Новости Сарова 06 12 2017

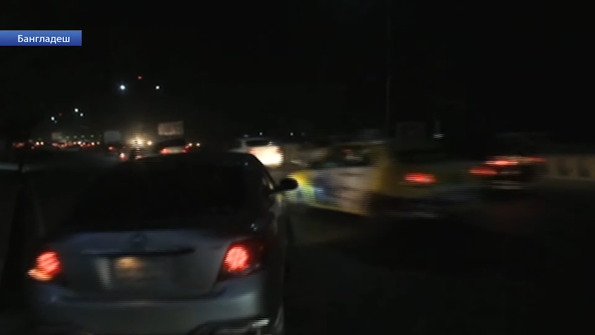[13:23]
Даже здесь, в столице страны, темные улицы в основном освещаются не фонарями, а фарами проезжающих автомобилей и мотоциклов.